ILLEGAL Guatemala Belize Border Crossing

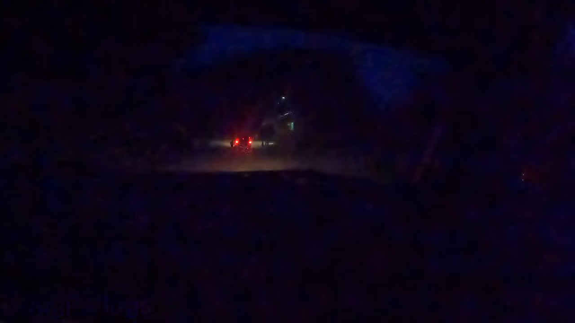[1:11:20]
We're close to the border with Guatemala, so.
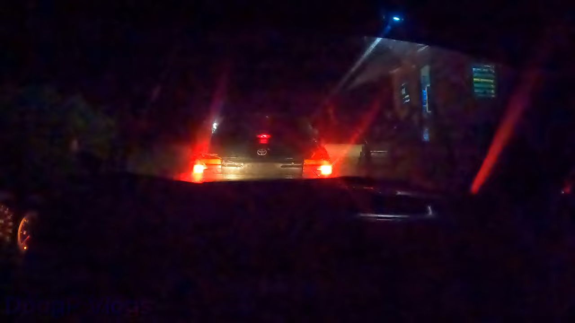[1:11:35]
No importa si traigo una chela, no, ya la traía la mitad. We're getting to a police checkpoint. Hopefully, they will not tell me to turn off the camera. Hopefully, my screen turns off. Hopefully, Maria, take it easy. Where are you, Maria? Hopefully, my screen turns off before we get to them. I like we don't have a big mouth. I don't have a big mouth. Because we're close to
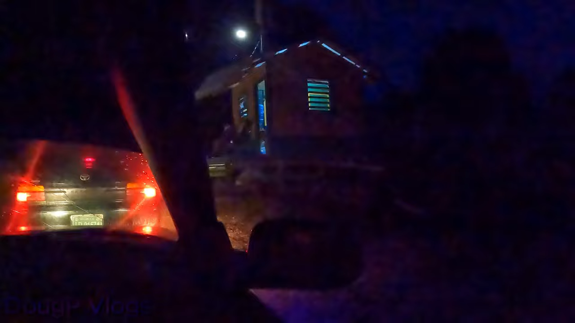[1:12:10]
Guatemala. Okay, my screen is off. So we're good, guys.
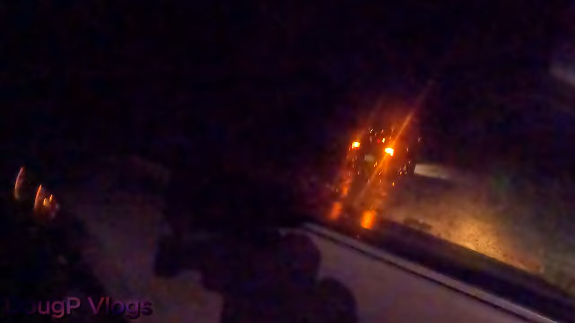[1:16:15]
Something happened. There was cars all over the road stopping traffic.